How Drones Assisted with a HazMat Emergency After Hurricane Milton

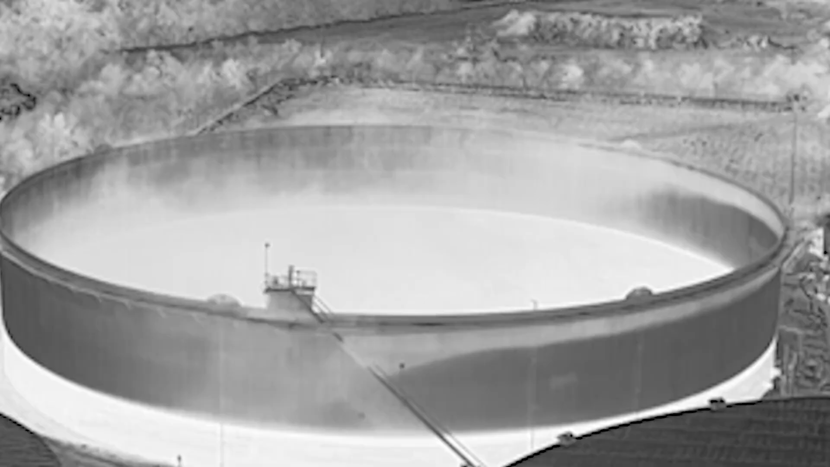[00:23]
The problem was vapor cloud that was being produced was creating VOCs, which were your volatile organic compounds. So the VOCs were high, the flammable limits were high. You had to be, we couldn't go in there.
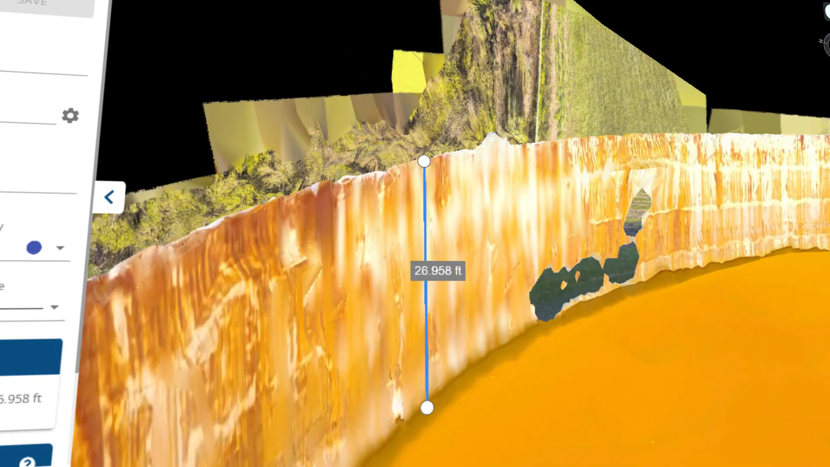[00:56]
measure vapor space, measure, you know, all that good stuff.